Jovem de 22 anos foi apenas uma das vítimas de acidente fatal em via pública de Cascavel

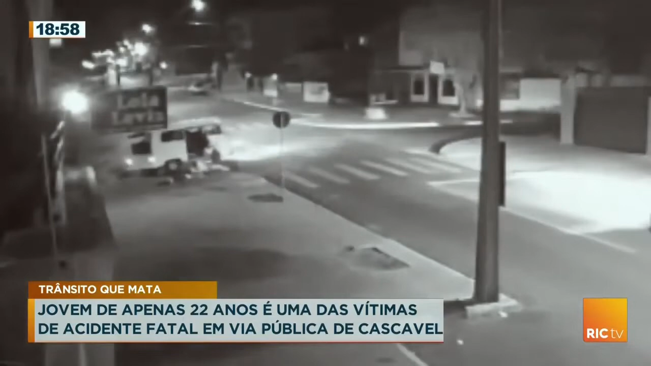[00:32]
Barulho registrado é dessa batida. A moto atinge em cheio a Kombi, que chega a rodar na pista com o impacto.
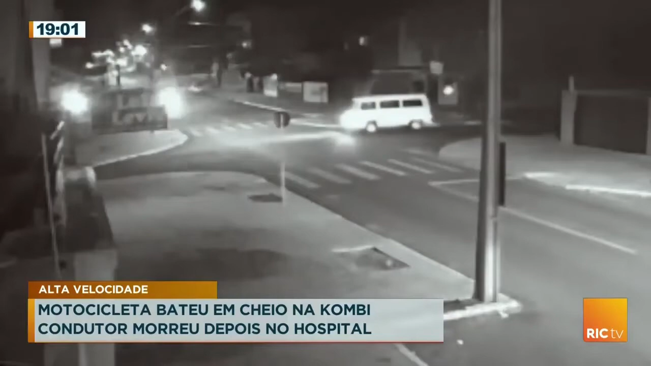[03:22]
Olha só o barulho da pancada. Essa imagem é muito forte, de acordo com as autoridades policiais.